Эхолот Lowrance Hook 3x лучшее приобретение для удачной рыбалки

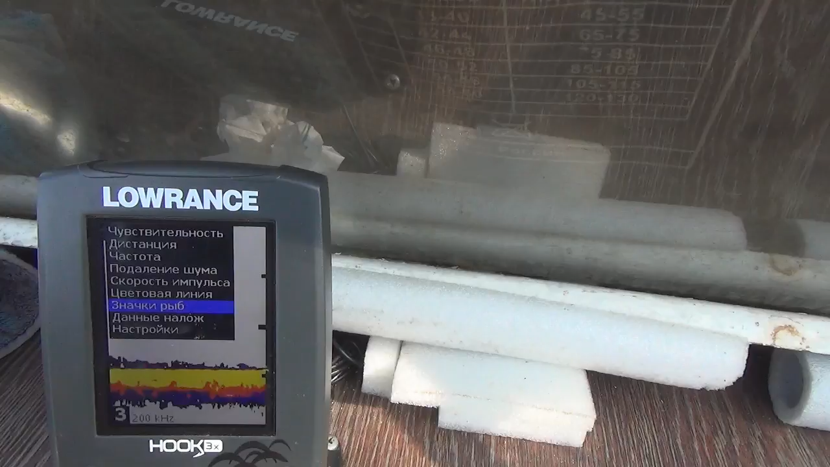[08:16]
меня больше интересует перспективные места найти
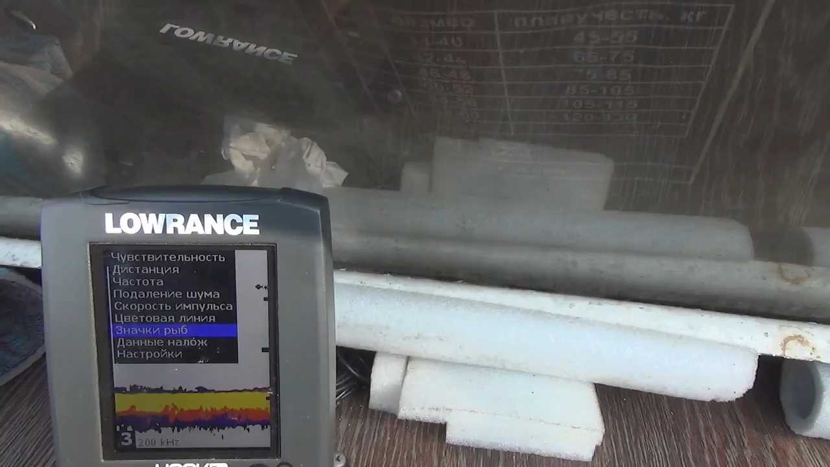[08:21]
бровки либо там яму либо на
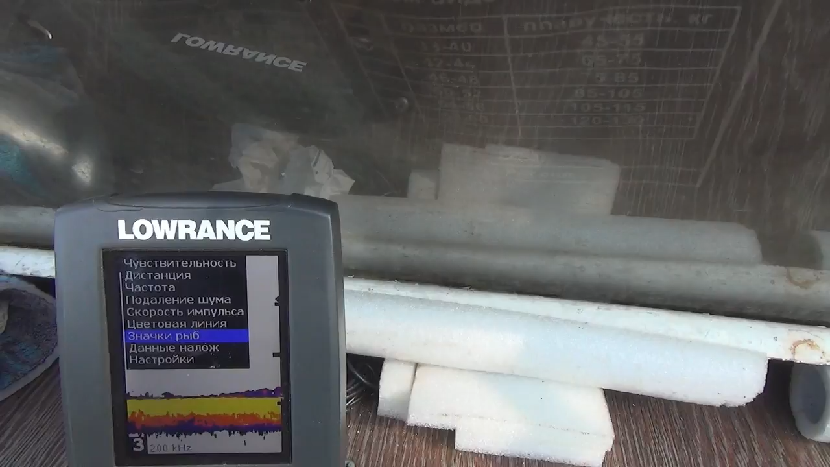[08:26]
ходу чтоб меня это обовещал о умели чтобы но не наскочить
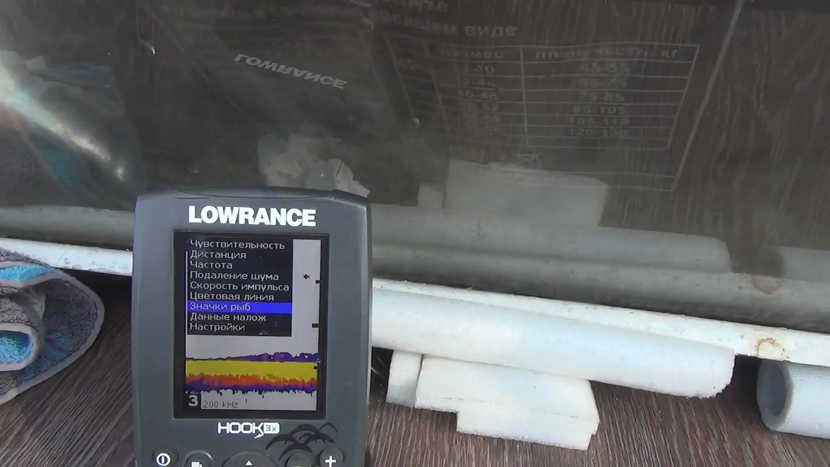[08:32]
кстати вот это холод рельеф
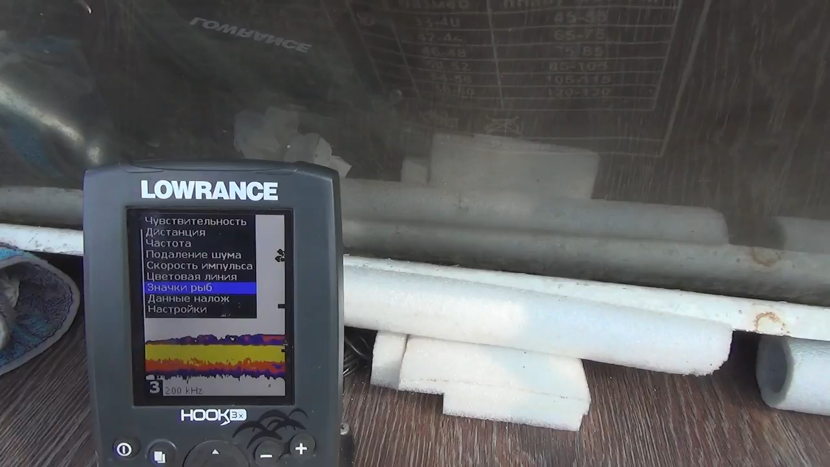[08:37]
дна показывает изумительно хорошо и работает очень на маленькой глубине вот
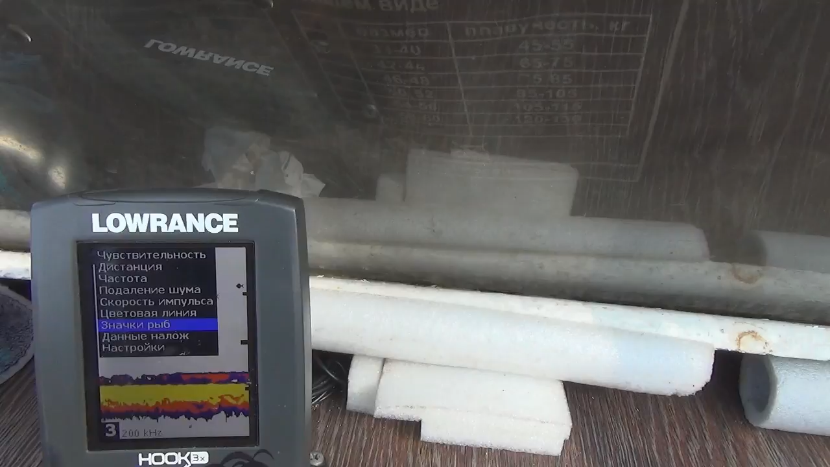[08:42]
несколько холодов у меня было они начинают работать где-то с полутора метров
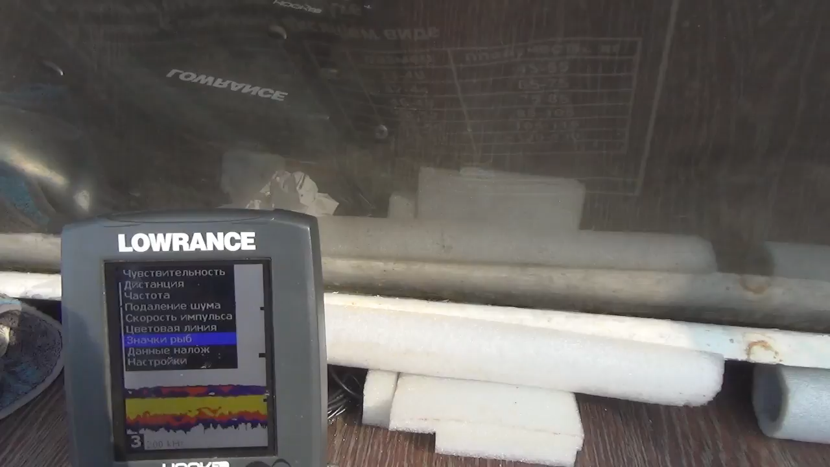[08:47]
этот примерно 80 90 сантиметров он уже начинает
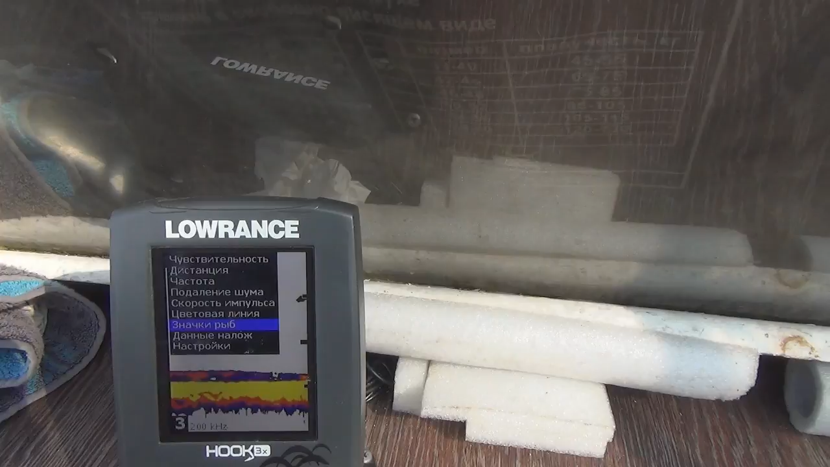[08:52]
сигнализировать вот этот в этом не очень большой плюс ну
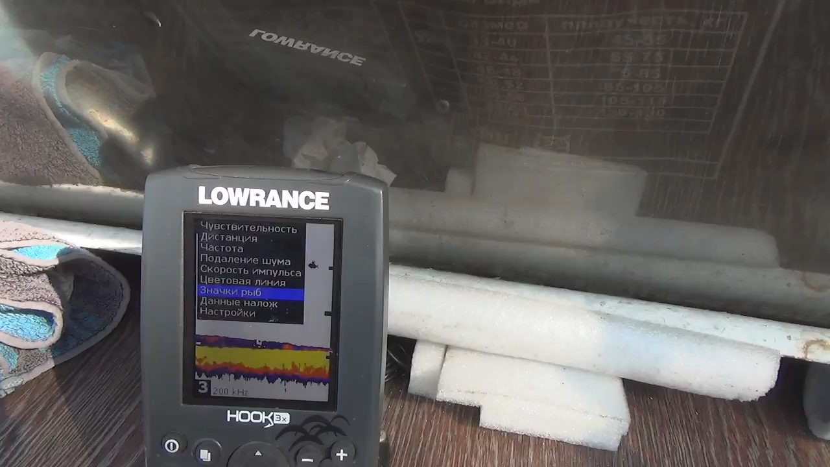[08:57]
вот наложенные данные там как бы глубина
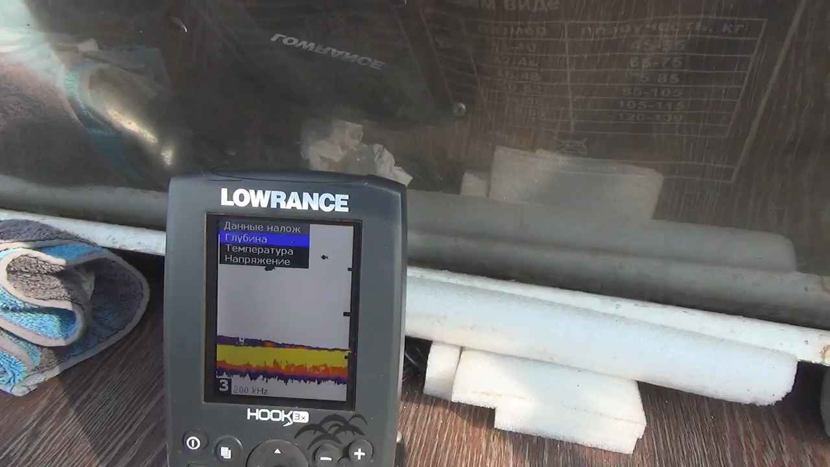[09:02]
температура это я уже говорил это вот эти цифры тоже